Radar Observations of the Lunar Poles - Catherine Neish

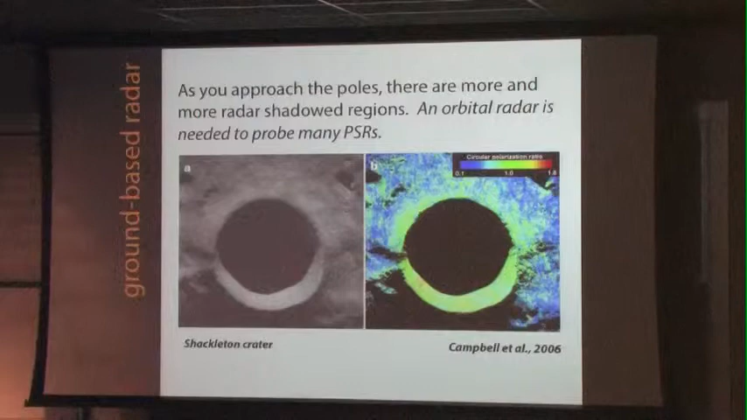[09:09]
these permanent shadow regions that hadn't really been studied very well in radar previously and this is just another image from Andy McGovern showing that while we are able to see into some of these permanently shadowed regions